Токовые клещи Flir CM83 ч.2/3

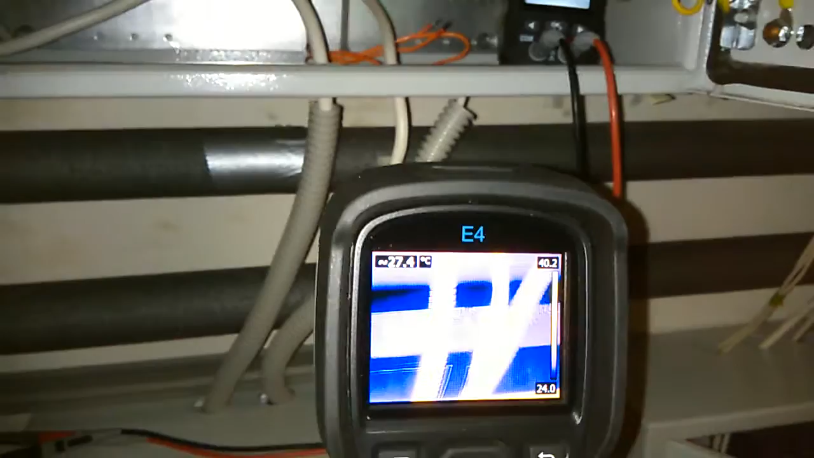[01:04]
On screen: spot 27.4°C
видим греющиеся кабели да не так
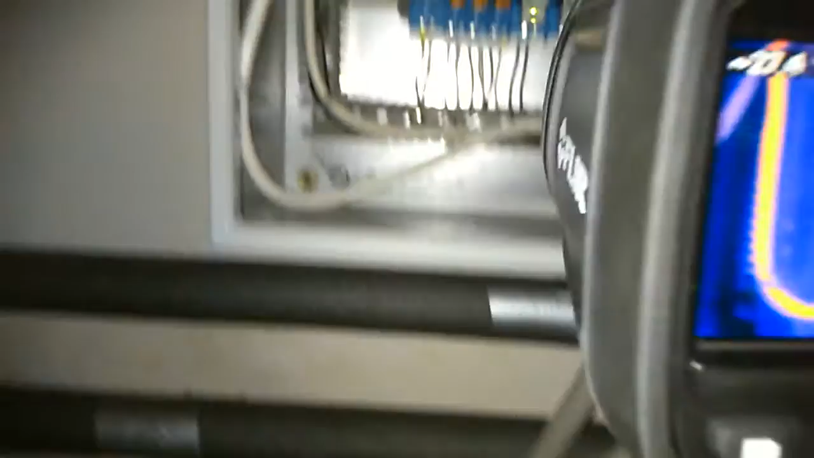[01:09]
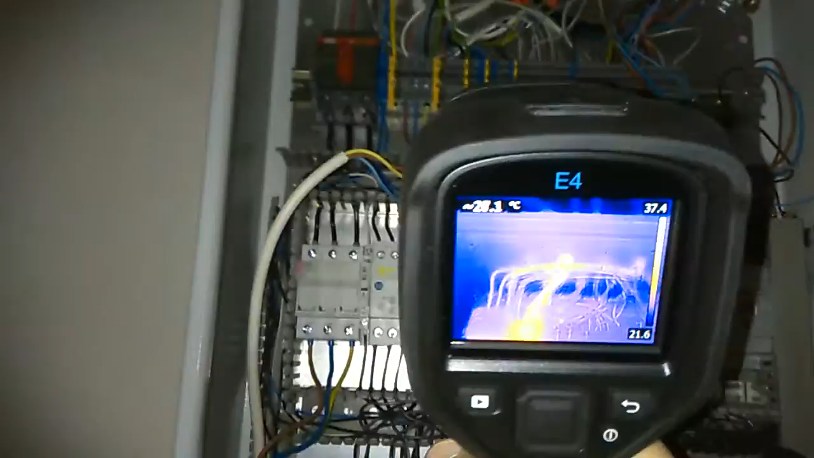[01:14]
у нас происходит нагрев клеммы
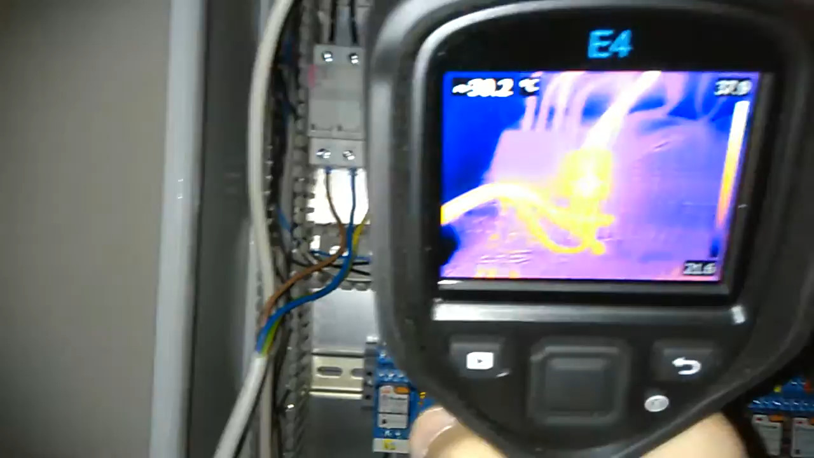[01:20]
греется ну температура здесь в пределах нормы
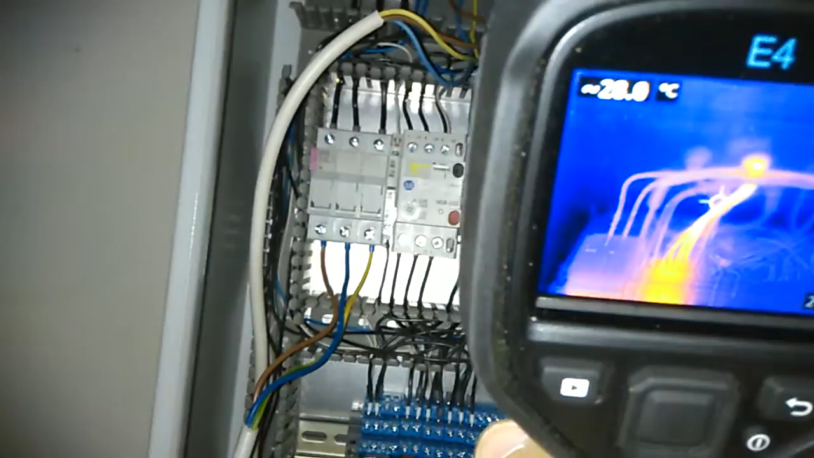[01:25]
порядка 30 до 40 градусов это
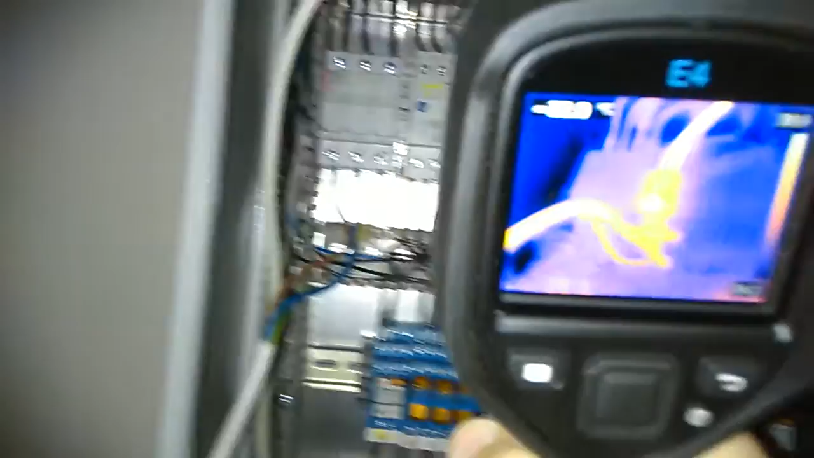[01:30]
вполне нормально вот мы видим включенные реле